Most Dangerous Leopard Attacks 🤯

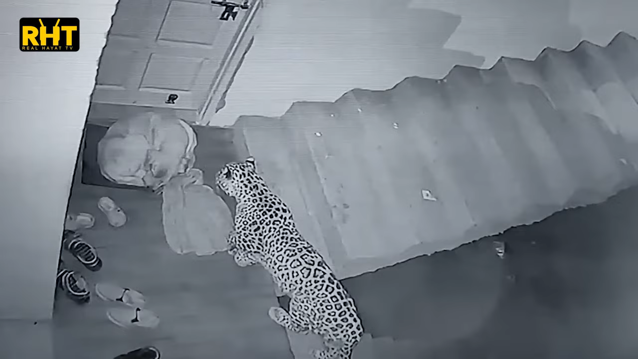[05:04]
یہاں پہنچ گیا اور اس کتے کو دیکھ کر آہستہ آہستہ اس کے پاس آ جاتا ہے شاید یہاں آپ پی یہ دیکھ کر حیران ہو جائیں کیونکہ کتوں کو تو دیکھ بال کے لیے ہی رکھا جاتا ہے اور کتے ذرا سی حرکت پر نین سے اڑ جاتے ہیں لیکن یہاں اس کتے کو پتا تک نہیں چلا کہ اس کے سر پر ایک خطرناک شکاری موجود ہے دھوڑی دیر بعد یہ تینوے بڑی ہی چالاکی سے اس کتے کی گردن پر جان لیوہ حملہ کر دیتا ہے اور اس کی گردن کو اپنے تیز دار دانتوں میں پوری طرح سے لوگ کر لیتا ہے کتے کے پاس بھونکنے کے علاوہ
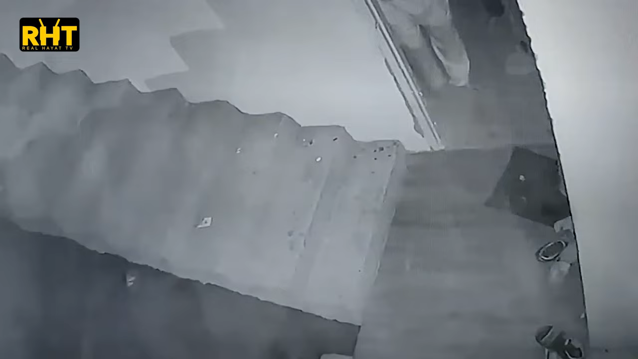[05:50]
پہلے ہی کتے کی گردن موں میں پکر کر اسے گسیٹا ہوا وہاں سے لے جاتا ہے اور جب تک لوگ باہر نکل کر دیکھتے ہیں تب تک تینوے یہاں سے اپنے شکار کے ساتھ رفو چکر ہو گیا تھا